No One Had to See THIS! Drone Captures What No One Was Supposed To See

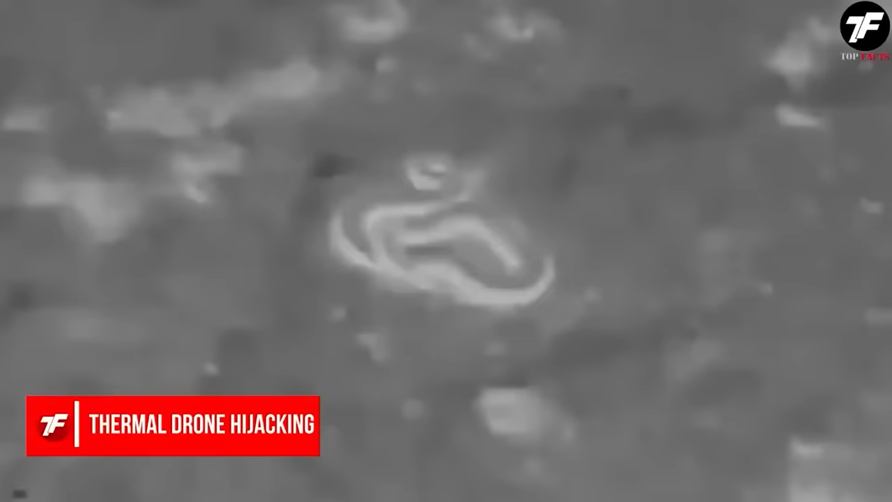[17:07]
It's a python that excels at camouflage and poses a threat to anyone who comes close.
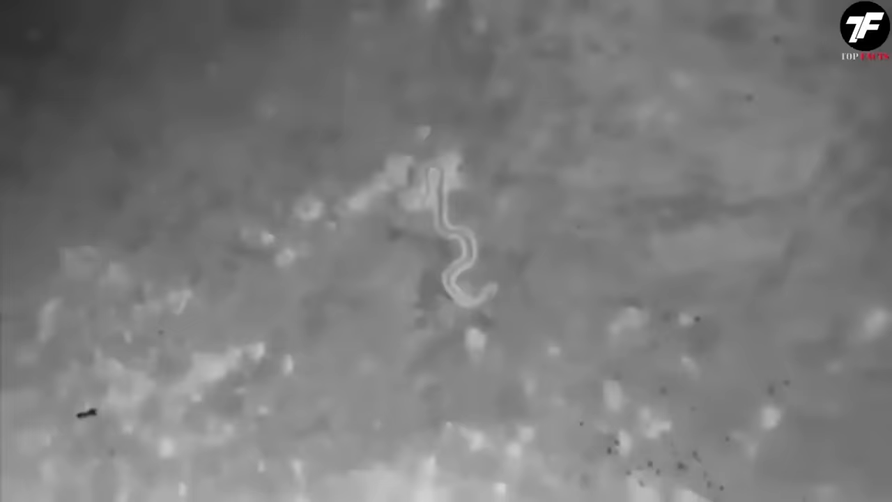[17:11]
Thanks to engineers' invention, these drones can locate cold-blooded animals even in the dark.
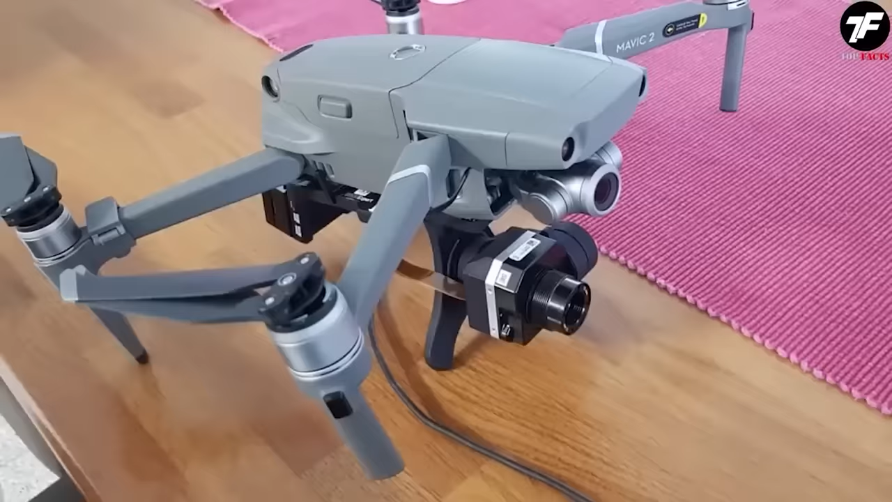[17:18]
The latest equipment effectively detects and tracks pythons, even at night.
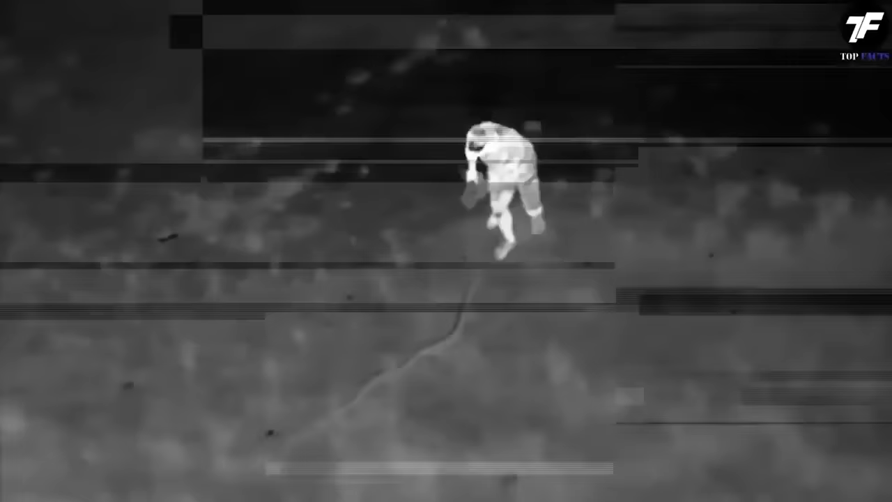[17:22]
The thermal image shows not only huge pythons,
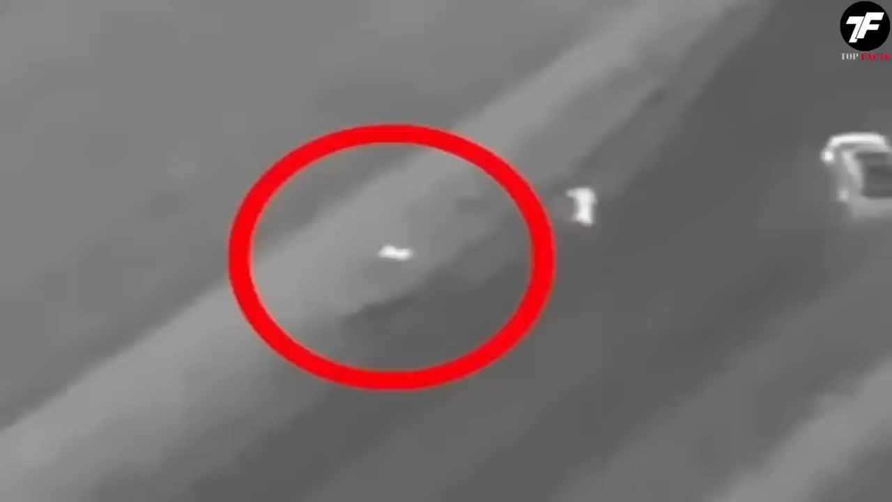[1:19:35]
the driver managed to escape the vehicle and walked away in an unknown direction, seemingly in shock.